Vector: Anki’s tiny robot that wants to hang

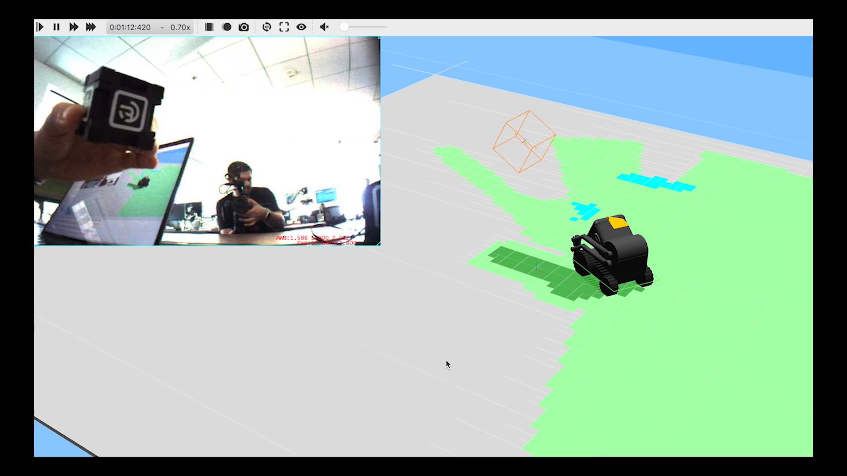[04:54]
He knows exactly where that is, really down to the millimeter. Wow. Because that's what it takes for him to pick it up.
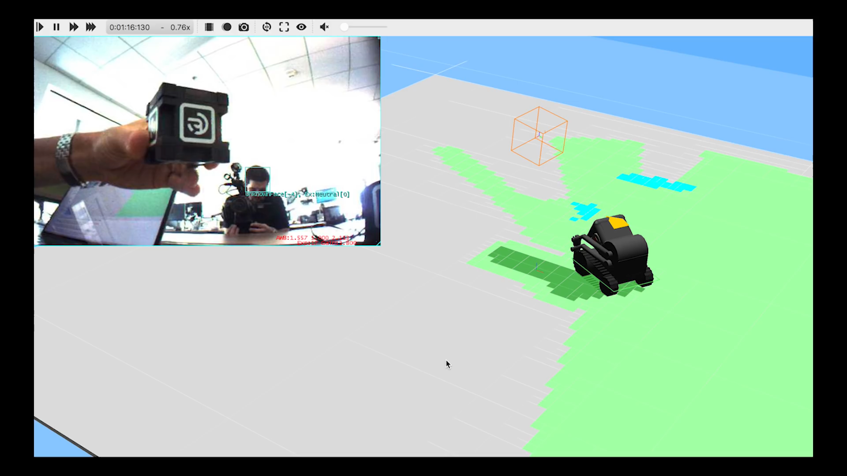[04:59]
So is it able to place our faces in space as well in this map?
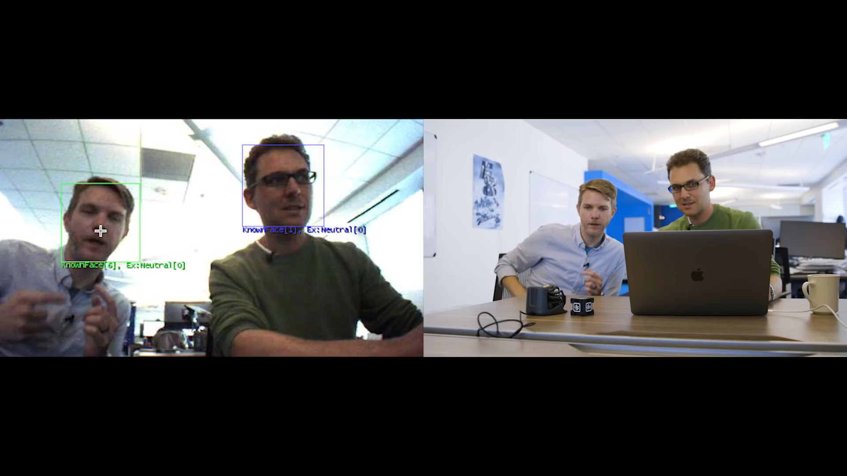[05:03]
Yeah, seeing your eyes, nose, and mouth there. And if we, if we introduce ourselves to him, he'll eventually associate a name with each of these spaces. You're the green lampshade and I'm the blue lampshade. And we're moving in space. But we're moving in space.
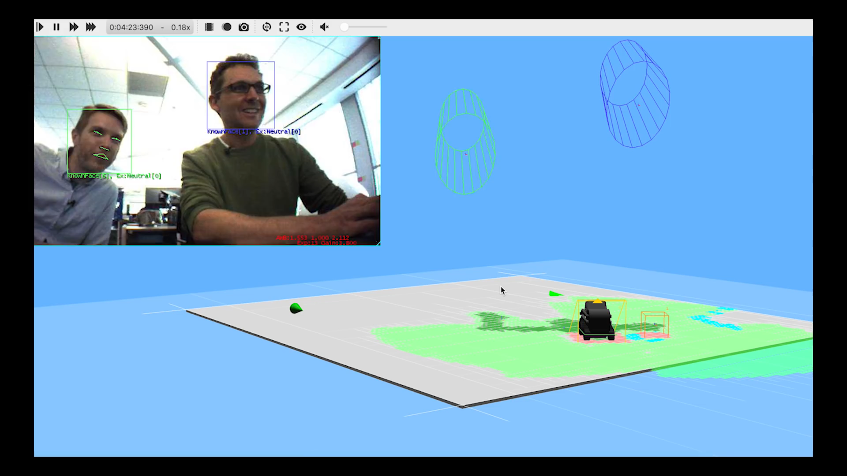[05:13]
And you can see if I move closer, it will also move, move closer. This thing can recognize faces.
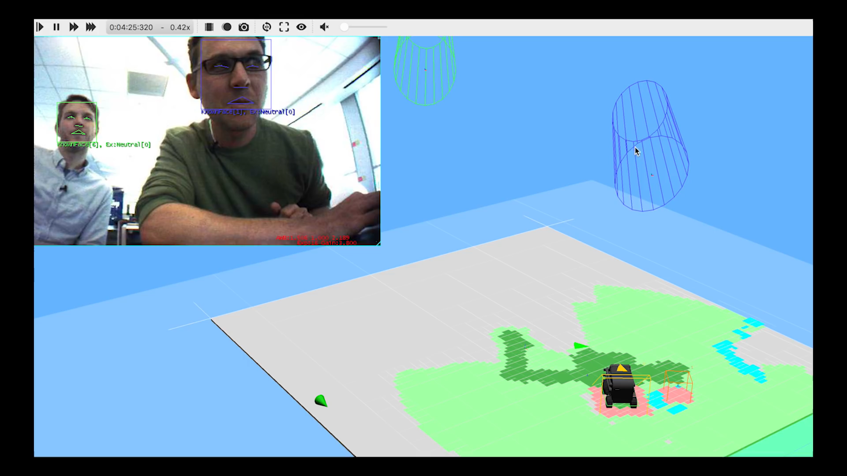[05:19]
How are you doing facial recognition on a little tiny robot? What's interesting is most people's eyes are about the same distance apart.